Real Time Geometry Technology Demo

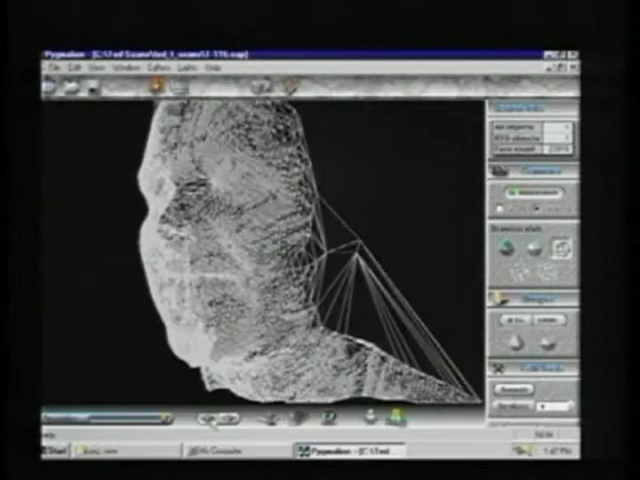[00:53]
you see that it's actually increasing resolution as I bring it closer.
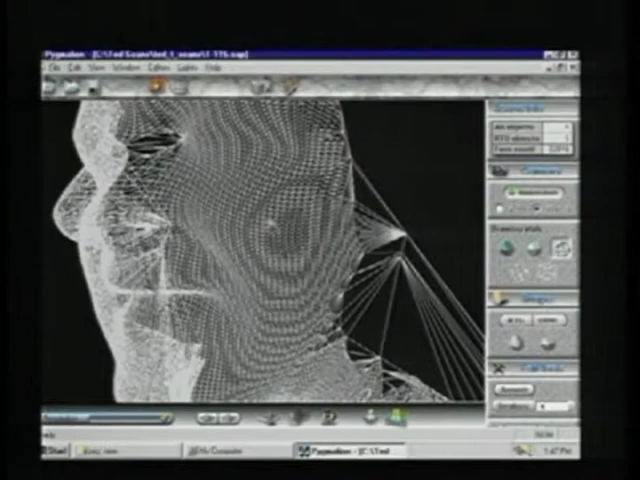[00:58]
And this is one of the powers of real-time geometry technology, multi-resolution 3D images which can be dynamically scaled in real-time.
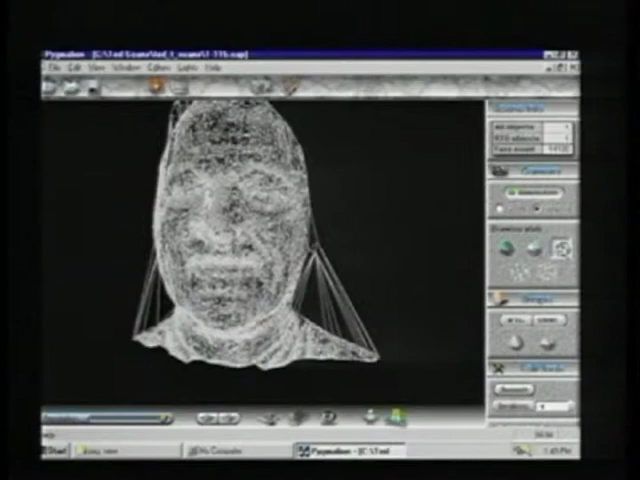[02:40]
But now we have the ability to go in and create a new type of image.
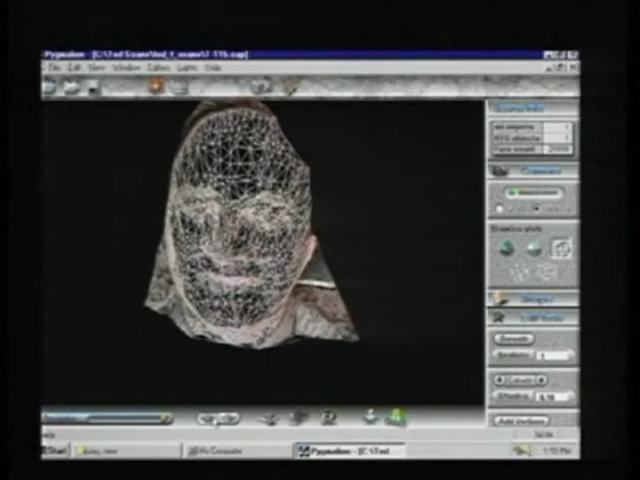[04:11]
And as I zoom in on this image, you'll notice that what we have here is very high-resolution data around the areas where we need high-resolution data. This image requires the ability to grow shade the image. We've actually created a new file that allows you, for the first time, to represent a full-color image in 3D without the need for a texture map. This is a breakthrough in 3D technology. We believe it will become very widespread and commonly used for the Internet viewing of 3D objects,
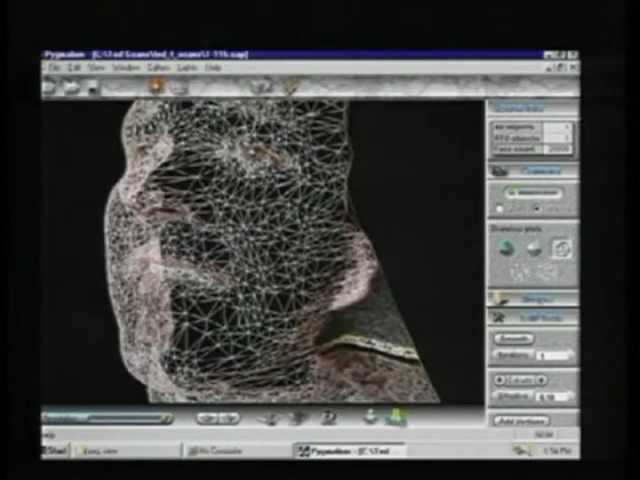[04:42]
the modeling of 3D objects, and probably most importantly, the transmission of 3D objects. This is the power of real-time geometry technology.